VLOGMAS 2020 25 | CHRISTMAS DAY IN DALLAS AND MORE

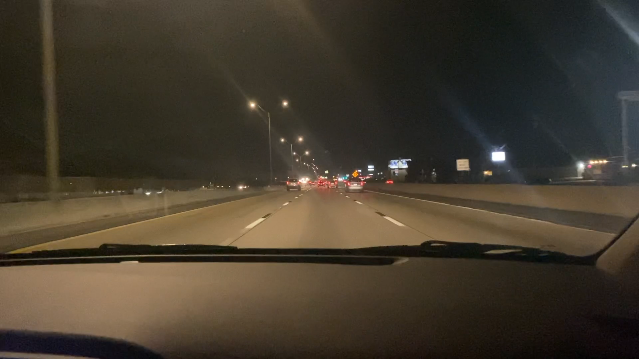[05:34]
many cars Cars on this road Like on both sides Like where are people going Like go the fuck Where are people going Y'all the other day When we was out To like Two o'clock It was still Mad cars on the road Where do people be going Where y'all going Cause I wanna go Right I wanna go We wanna go And then look Look at this